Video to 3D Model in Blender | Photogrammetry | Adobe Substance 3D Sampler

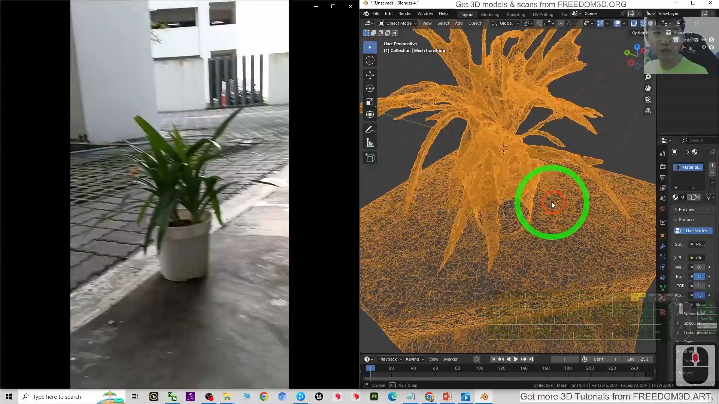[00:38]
and 3d game developing project now you can see all of this mesh are quite clear
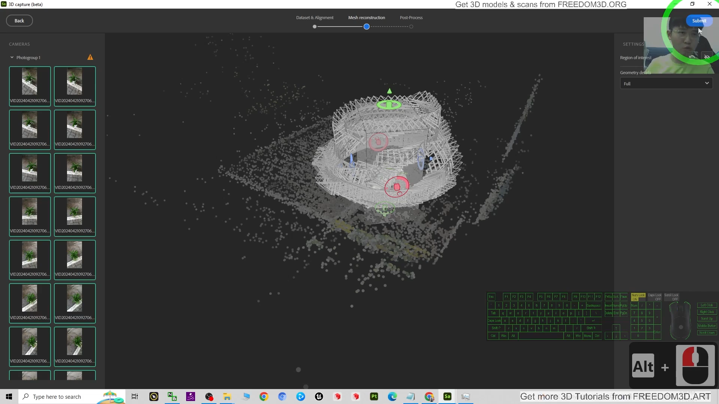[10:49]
It is going to generate the 3D model for you. For all of this point clouds, just to make sure you capture it in the bounding box.
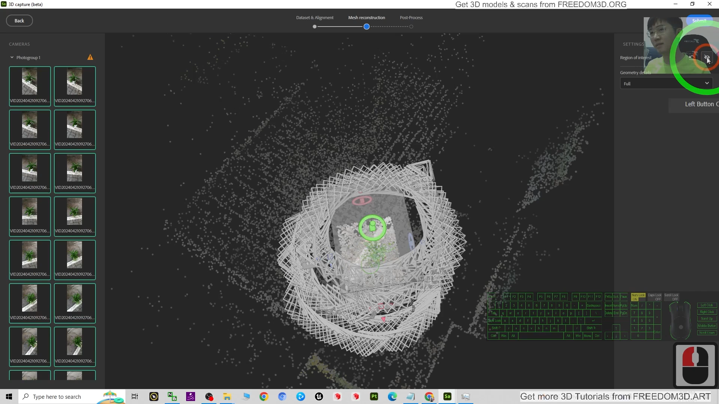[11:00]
All right, the rest, you can ignore then just submit it.
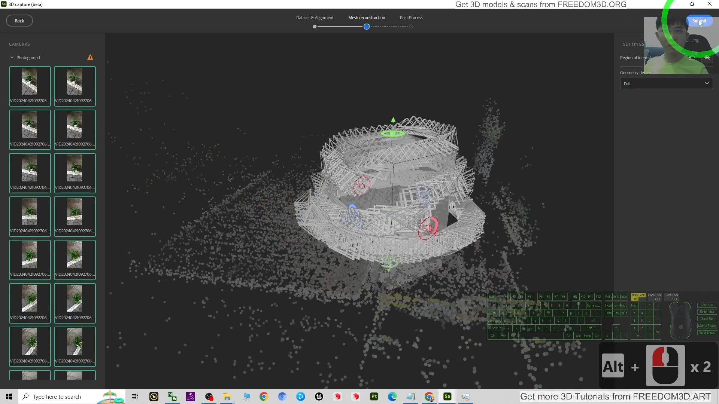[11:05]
Now, the 3D capture generates your 3D mesh.
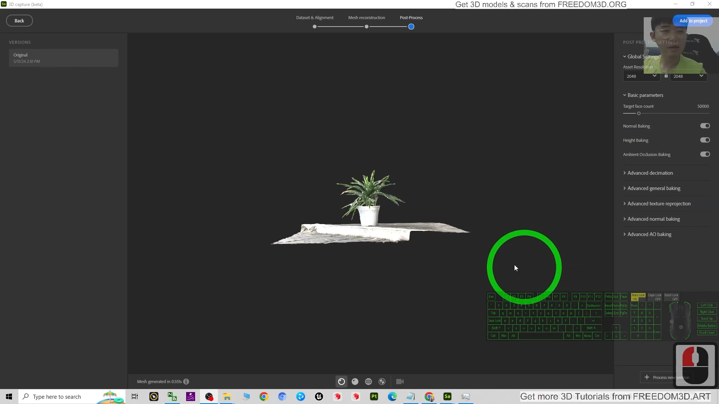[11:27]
Now, it's already finished. We can just check this 3D model.